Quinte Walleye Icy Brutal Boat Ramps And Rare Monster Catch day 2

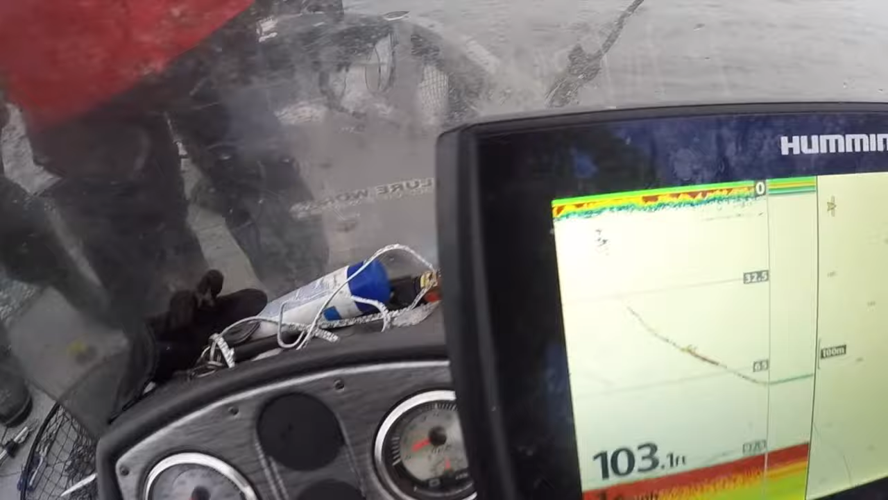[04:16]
On screen: depth 103.1 ft
You can just see the fish going down on the graph. Another fish on the high line.
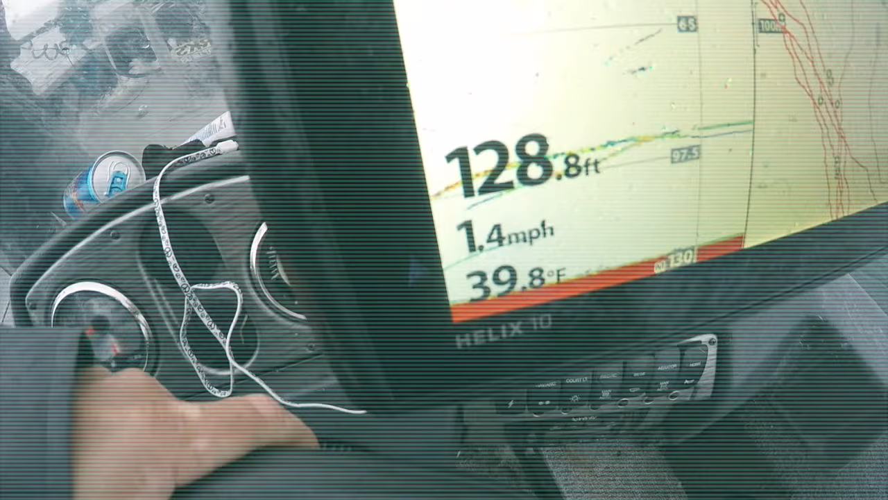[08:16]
On screen: depth 128.8 ft, water 39.8°F, speed 1.4 mph
And bang, all again on the high line. So we got there. We're getting them high and low.